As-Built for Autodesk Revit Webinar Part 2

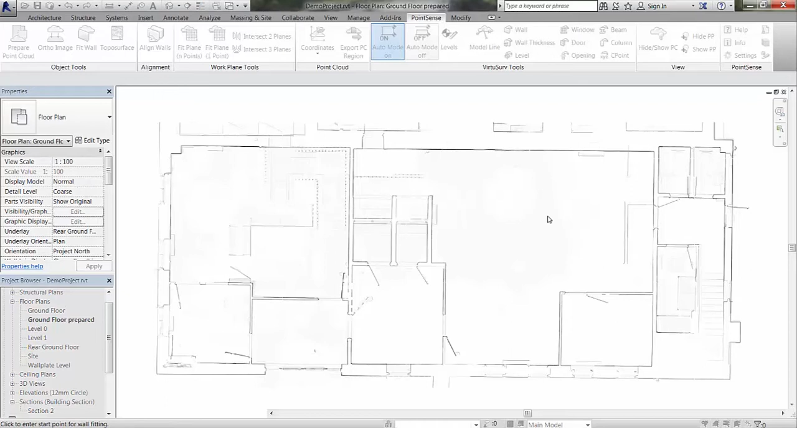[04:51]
I then need to set my top constraint for my new wall which I will use wall paint level and I press start fitting. I'm then going to select a point at the start and the end of the wall of a uniform thickness and I will be presented with the fit wall selection screen.
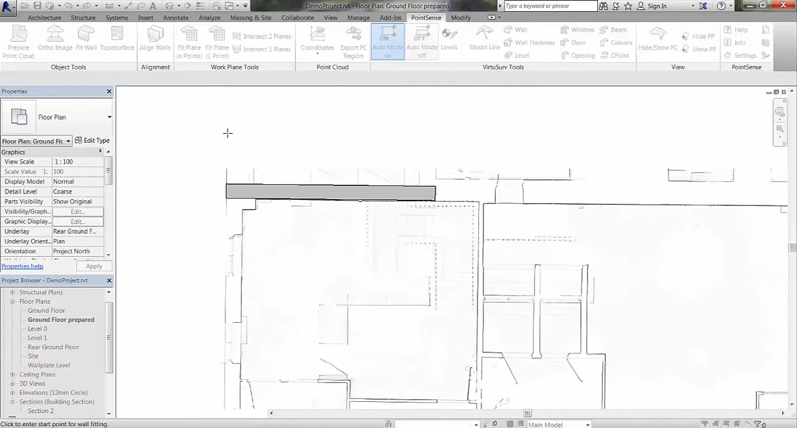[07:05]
give us a new wall type with a suffix of the actual detected measurement.
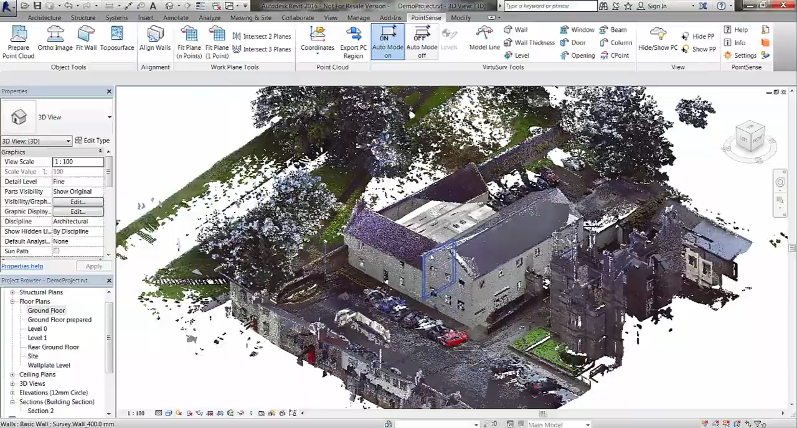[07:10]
So if we select that there you can see on the left hand side we have basic wall survey underscore 400 millimeters.
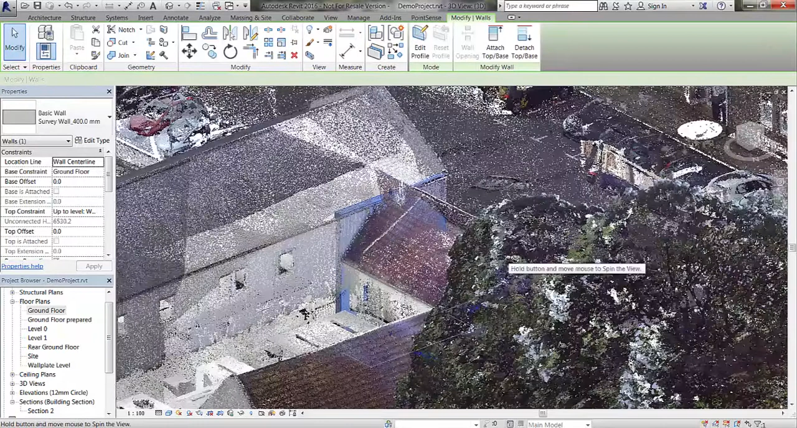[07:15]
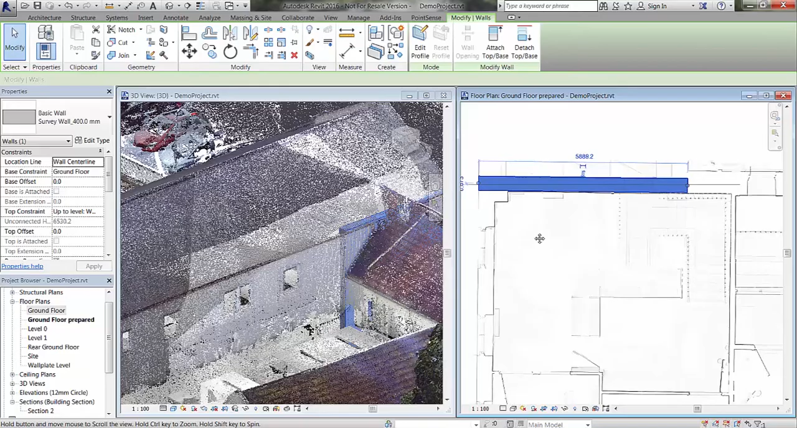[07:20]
So if I just open up the 3d view and the plan view now so you can see this.
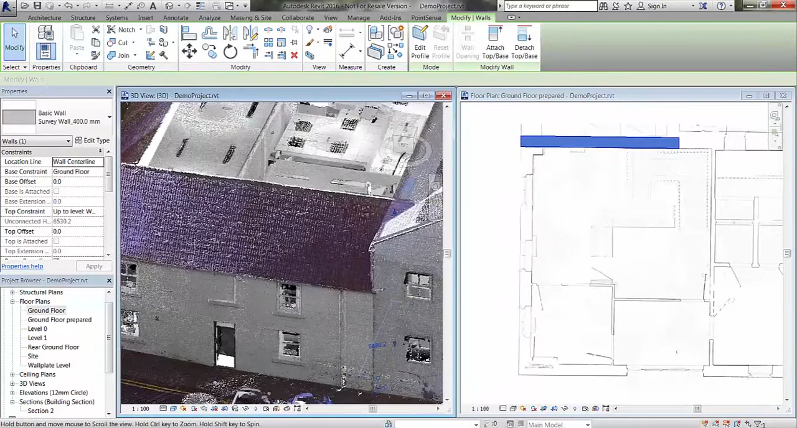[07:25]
We have the wall inserted into the point cloud and the top constraint is the wall plate level. Ok so what we can do now is we can go back and run that start wall fitting command again. Select two points and generate another wall thickness.
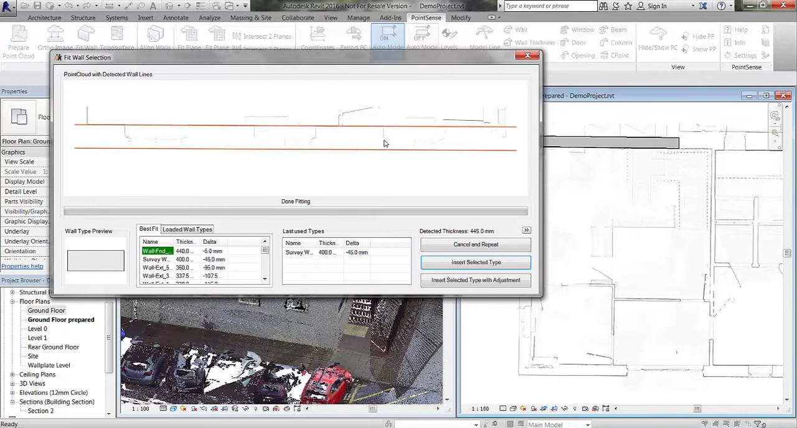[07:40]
Now this time we can actually go into our last used types column. Select the survey wall again and insert that selected type with a adjustment with an adjustment again.
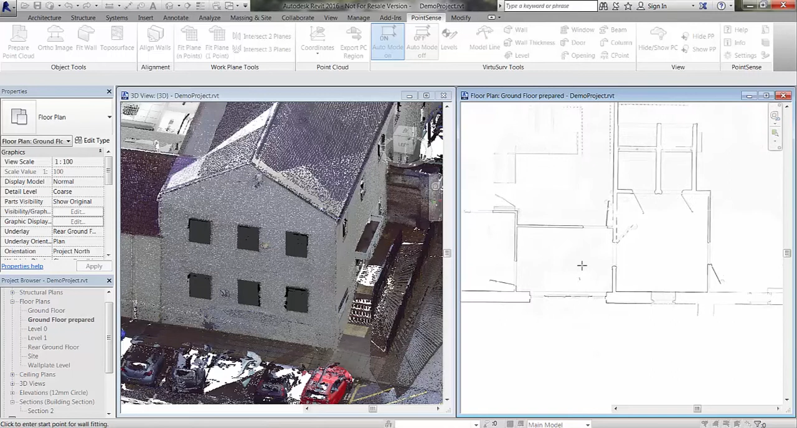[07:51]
Now we are using the same wall type but we are generating a new wall type with a suffix of the detected thickness. So what we can do now is we can go around the project and start to insert these walls very quickly.
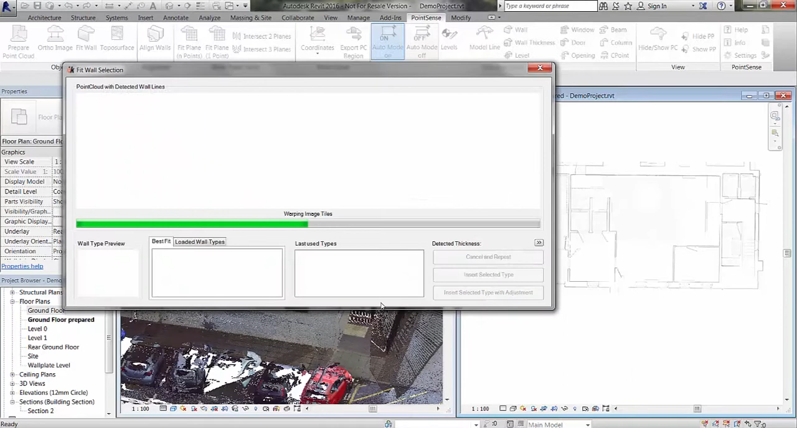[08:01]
For the time being we are not going to worry too much about the actual wall joins because that will be the next step.
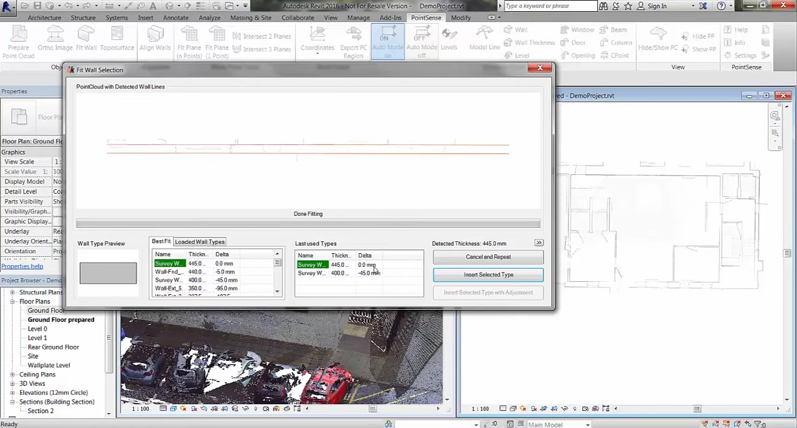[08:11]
So we are using the last used types again and inserting those selected types with an adjustment if necessary.
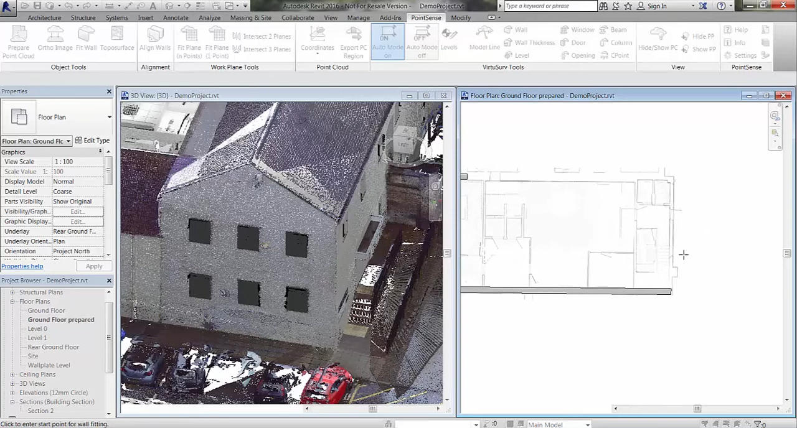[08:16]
So I am just going to go around now and have
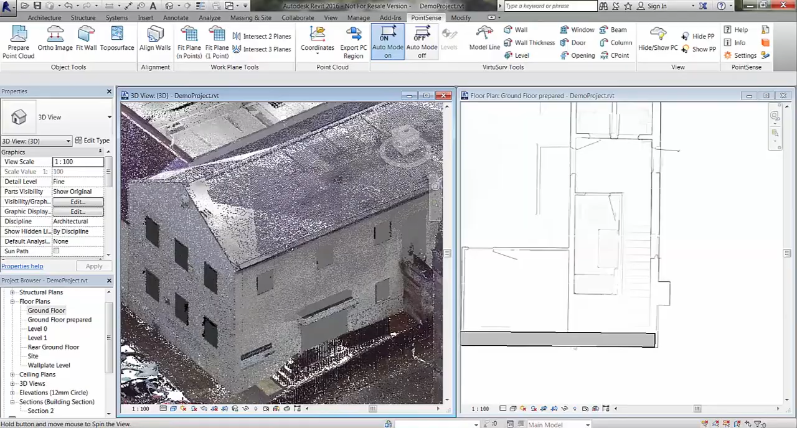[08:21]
a look at the back of this building and
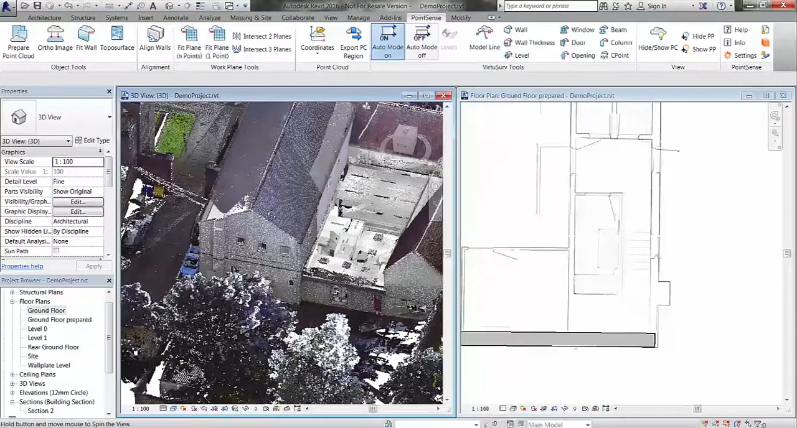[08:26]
we can locate another wall and we can fit another wall type here. So back to the fit wall command. Notice I am just doing the external walls for now so I am leaving the wall plate level as the top constraint. So we can go and we can use our survey wall in the last used types and insert that with an adjustment.
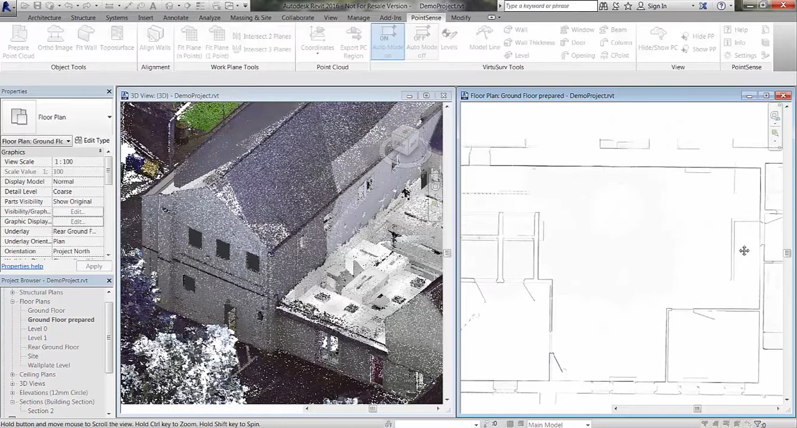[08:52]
So I am just going to close off the rest of the perimeter wall. So I am just going to close off the rest of the perimeter walls now.
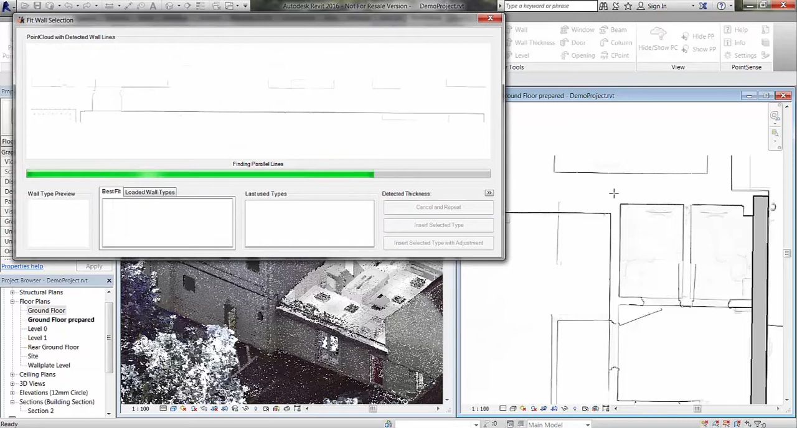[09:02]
The detected thickness in this instance is 675. However we will use our survey wall and that will automatically generate. We will close off this corner.
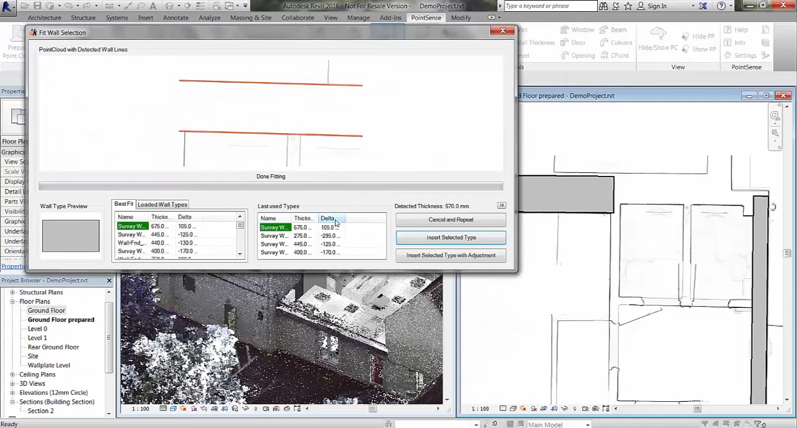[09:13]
We can insert the selected type with an adjustment there.
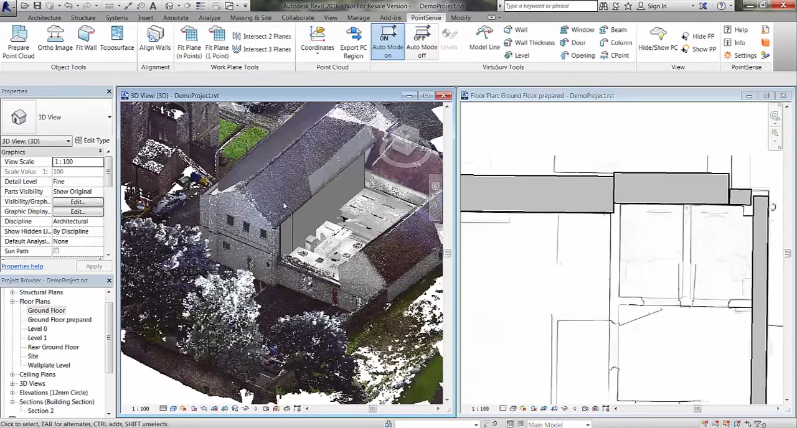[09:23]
And now we will probably look at some of the internal walls.
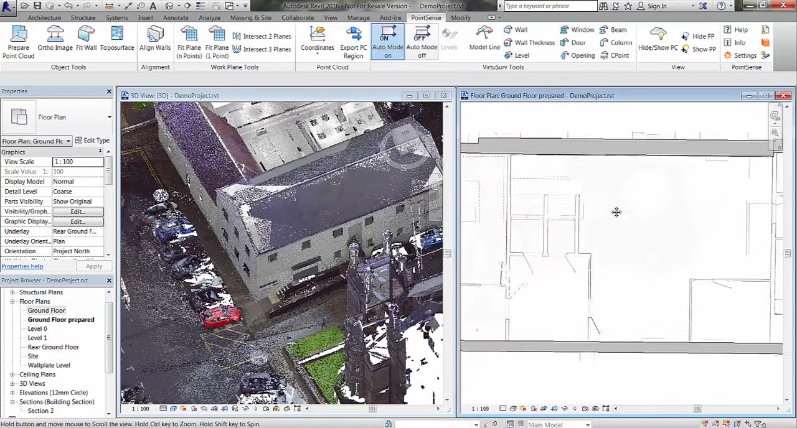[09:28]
We will zoom back out again. Close down the 3D view there and just maximise this window.